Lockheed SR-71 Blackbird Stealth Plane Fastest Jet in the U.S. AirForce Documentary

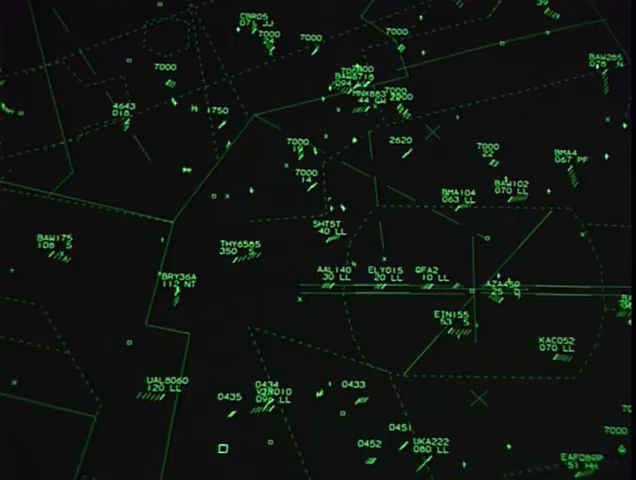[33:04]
And it'd go blip. Blip. It moved about half-inch or quarter-inch. He said, okay, get ready.